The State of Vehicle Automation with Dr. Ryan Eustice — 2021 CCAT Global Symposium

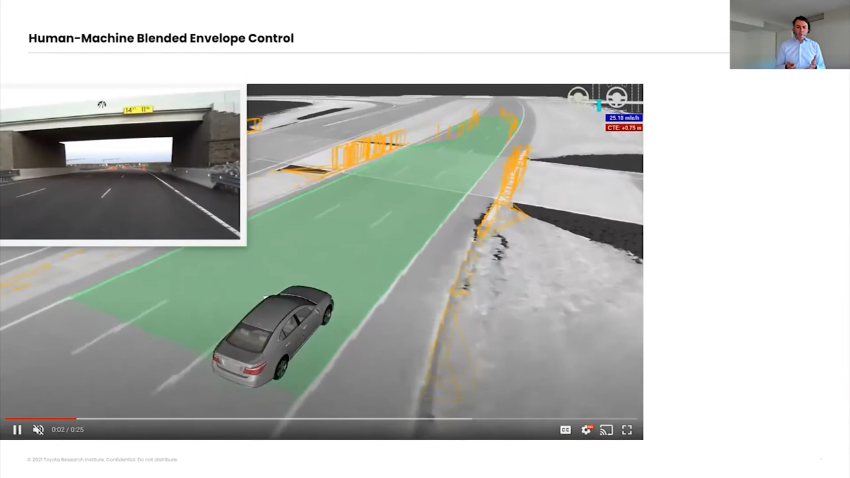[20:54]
The vehicle is sensing the road geometry, so it understands where it is. It's sensing the objects live on the road, and so it's kind of computing this kind of green carpet or corridor. We've asked the driver to purposely try to leave and kind of crash into those objects. You can see the vehicle is not letting them. As they reach the boundary of basically this kind of computed green feasible safe region,
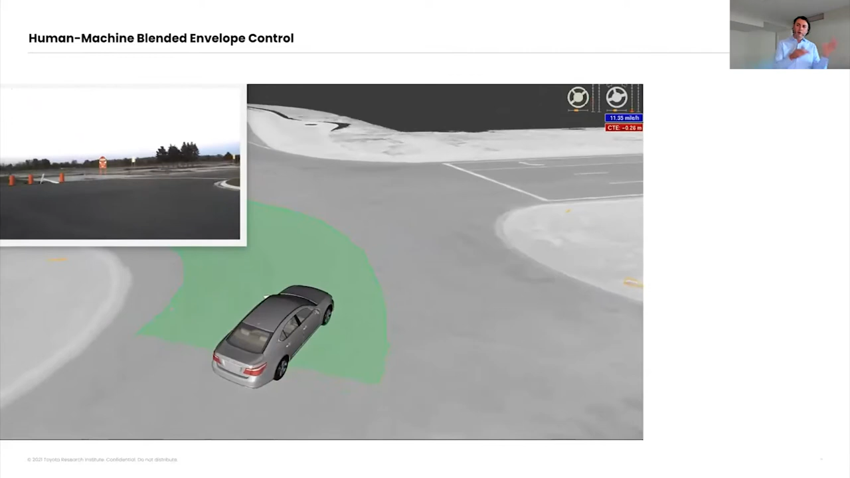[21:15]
the vehicle and the AI kind of works with the human to blend their control input with what the human's input is they're giving to keep the vehicle within a safe operating machine.
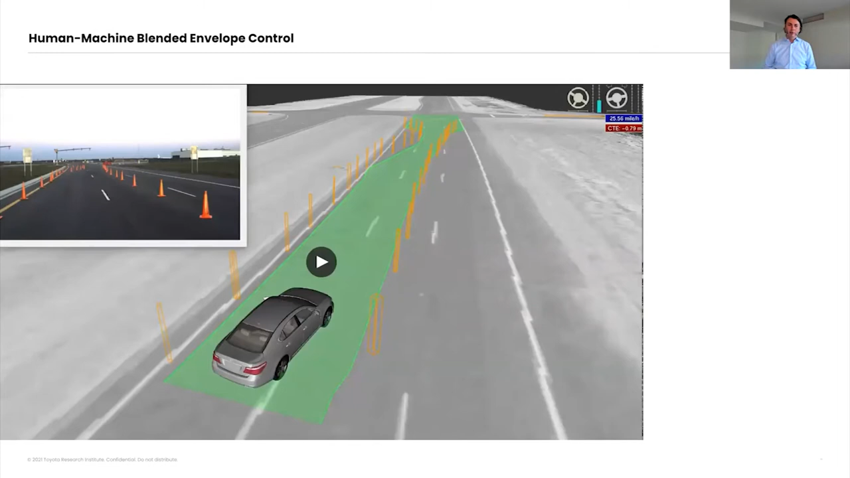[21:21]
Here's how you can see this in an active safety application. So this is what we call a pop-out event.
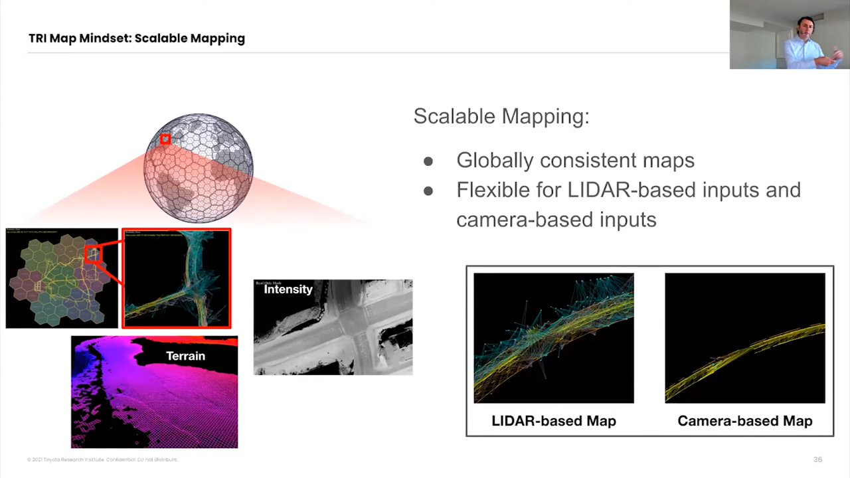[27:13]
So at TRI, we have this idea of a scalable kind of globally scalable mapping framework where we really have been working on a unified kind of system that can either, it's very flexible. It either can take LiDAR input to build maps, it can take camera input, or it can use a combination of both. What you're seeing depicted here in these videos on the lower left is a high definition map produced completely just from driving through the environment using cameras only. So this is an equivalent kind of HD map that you might find. Usually today these maps are made with survey grade vehicles that have very high-end inertial measurement units and kind of LiDAR.
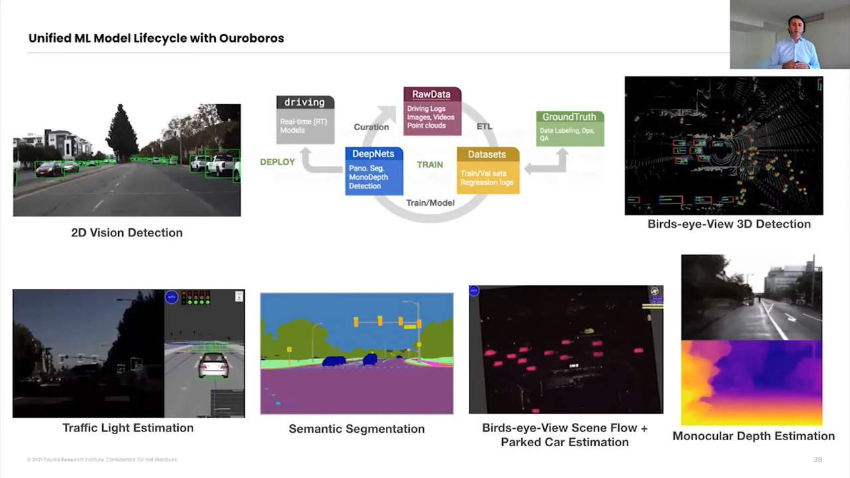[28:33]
I don't have time to kind of talk to each of one of these but let me just focus on one which is the monocular depth estimation. So the goal of this project asks can we use cameras as inexpensive sensors for depth estimation to replace the 3D point cloud information normally derived from LiDAR. Now the reason we want to do this is because we're interested in dialable and scalable perception frameworks that can scale from the Yaris where it's vision only and maybe no LiDAR may be present to the Lexus there in the middle which maybe can afford a single forward
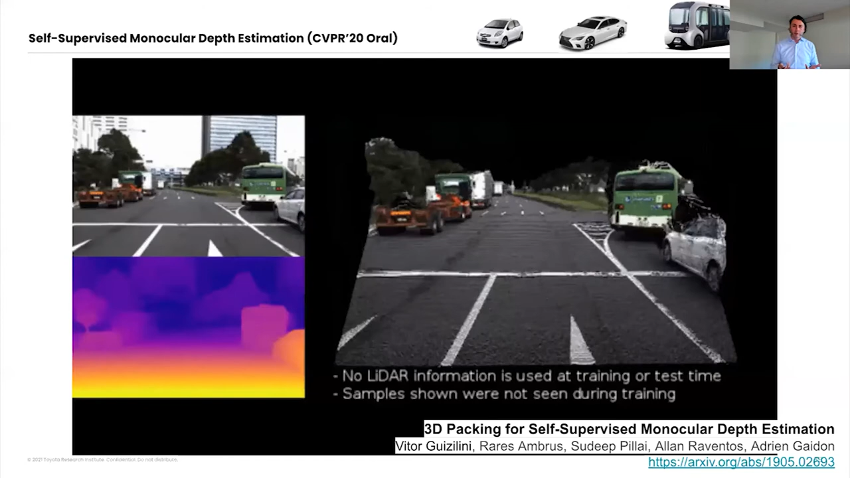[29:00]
looking LiDAR to the e-palette there on the right which is a vehicle purpose built for Moz and has DIN 360 LiDAR coverage all around. So with the self-supervised approach to molecular depth estimation allows us to sidestep the need for direct human supervised data labeling and training network that can accurately estimate depth from a single image. What you can see depicted on the video is from four looking cameras captured from one of our test vehicles. So the image in the upper left of the video that's the raw data from the camera
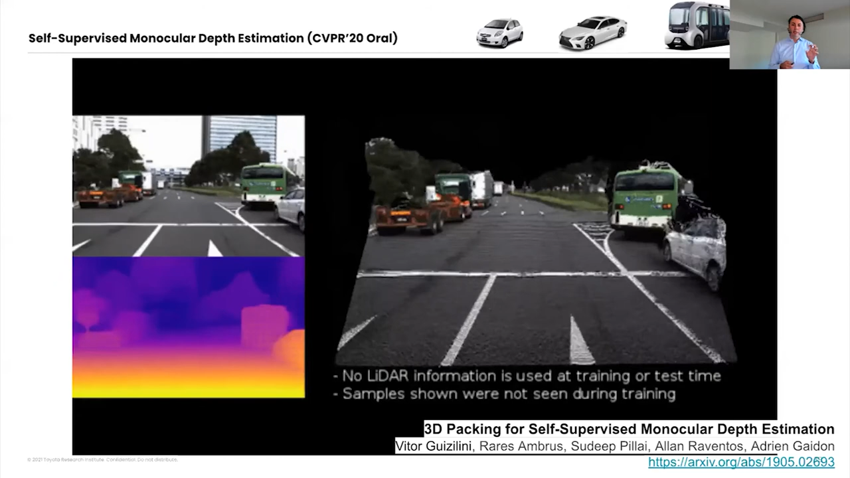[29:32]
below it is the 3D depth map estimated from single frame alone and on the right is a colorized 3D point cloud with the image texture overlay.
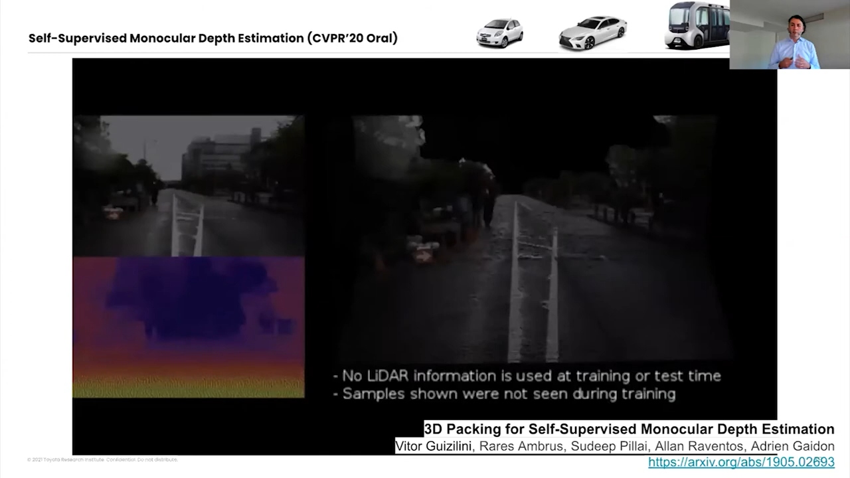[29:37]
You can see the remarkable quality of detail in the 3D geometry and the strong preservation of coherence across object boundaries.
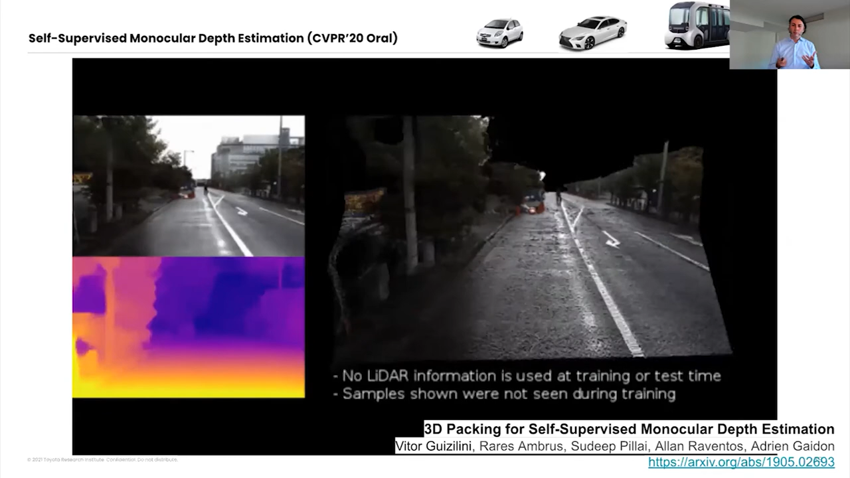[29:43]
So this approach accurately matches the results of LiDAR out to about 60 meters and it makes a strong advance toward the dialable perception framework that can scale from YARs to the e-palette.